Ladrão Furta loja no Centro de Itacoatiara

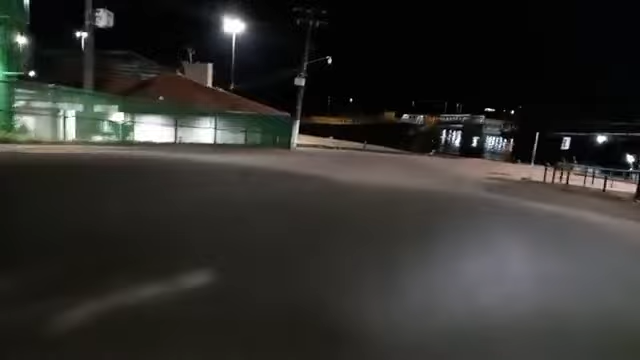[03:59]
Nós vamos ao vivo aqui. Aqui a Polícia Militar tá fazendo procuração, ó.
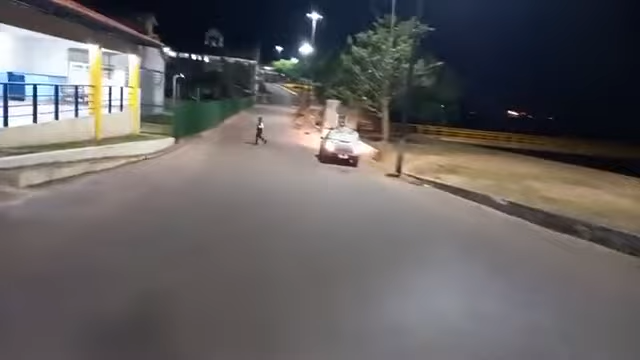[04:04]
A Polícia Militar vai fazendo procuração. Uma Polícia Militar vai fazendo procuração. Eles vão entrar.